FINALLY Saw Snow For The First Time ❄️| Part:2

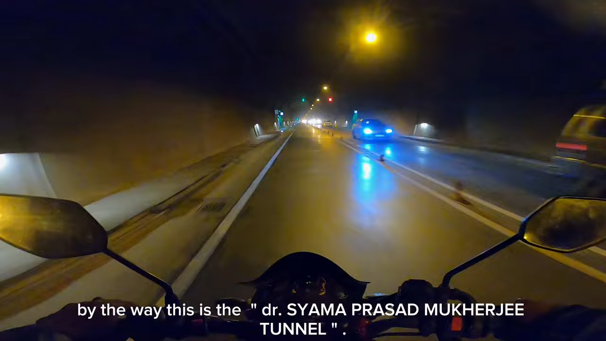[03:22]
By the way, this is the Semapasad Mukherjee tunnel also known as Chenanin Ashri tunnel. It is located in the Lower Himalayas on the National Highway 44.
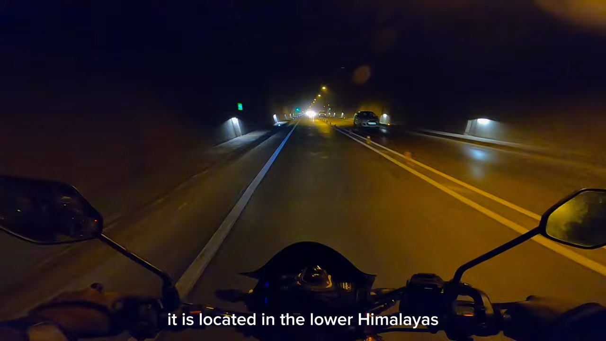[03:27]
It is India's longest road tunnel with a length of 9.28 km.